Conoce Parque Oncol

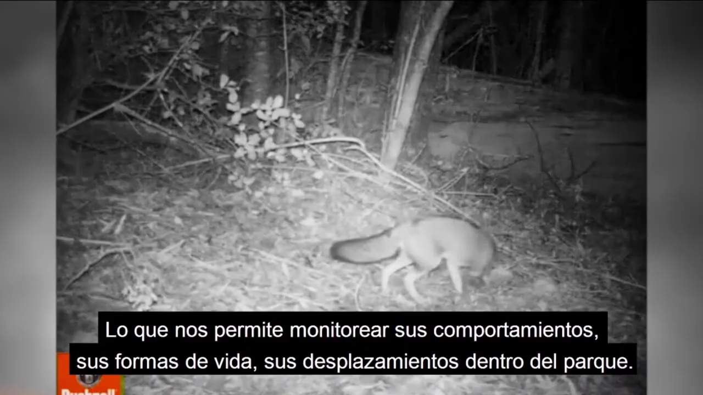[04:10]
Esta cámara cuenta con un sensor de movimiento, el cual se activa al pasar un animal por delante de ella,